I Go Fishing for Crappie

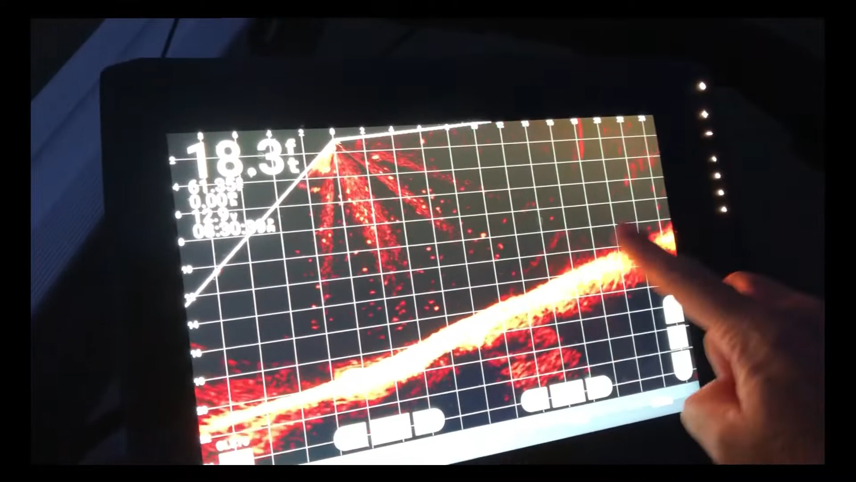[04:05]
There's actually kind of a brush pile over here. We haven't found the exact spot yet.
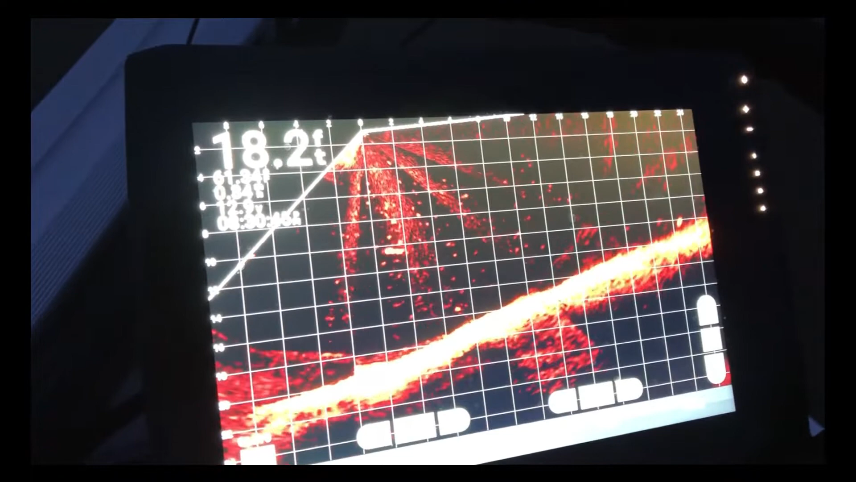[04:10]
But when he drops his jig in, you can kind of see it there. It shows up and then all of these little bright dots are fish.
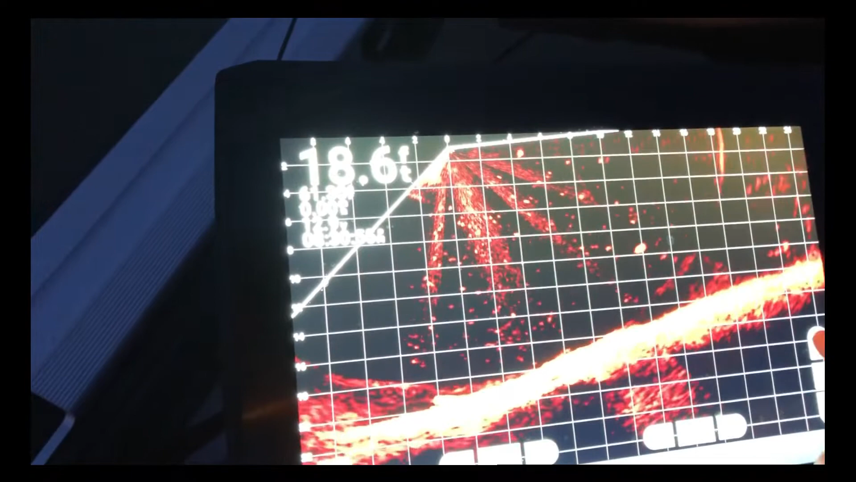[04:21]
On screen: depth 18.6 ft
And so you can actually get your jig right close to a fish and kind of attract them.
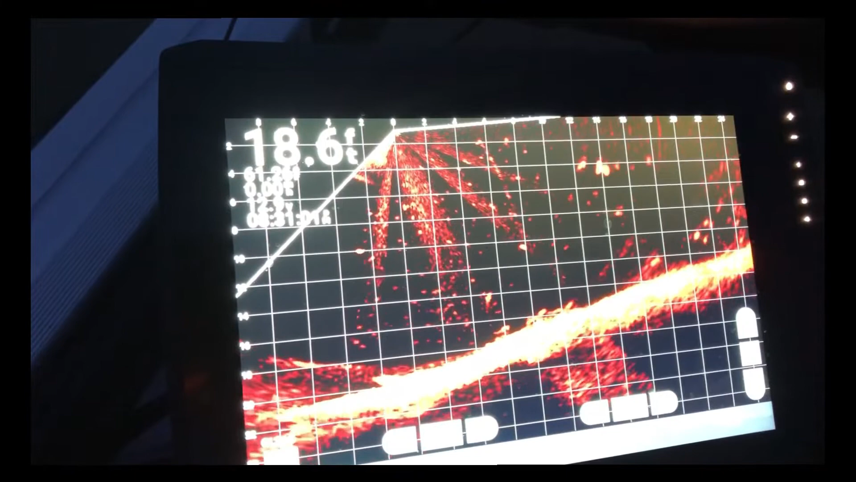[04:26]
On screen: depth 18.6 ft
And that's what he's been able to do. Like I said, this skill has escaped me so far.